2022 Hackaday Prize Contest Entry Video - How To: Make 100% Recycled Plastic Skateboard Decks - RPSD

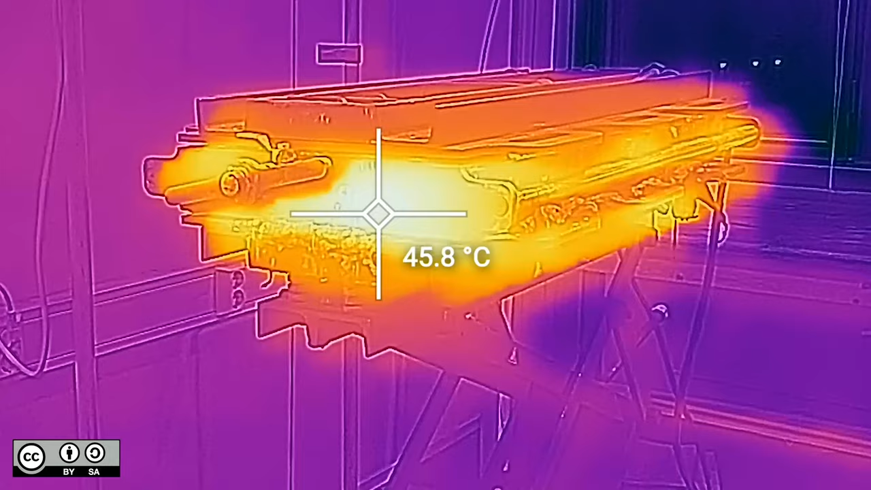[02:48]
On screen: spot 45.8°C
It takes around 1 hour to cool the mould. If it's less than 60 degrees, it's ready to open.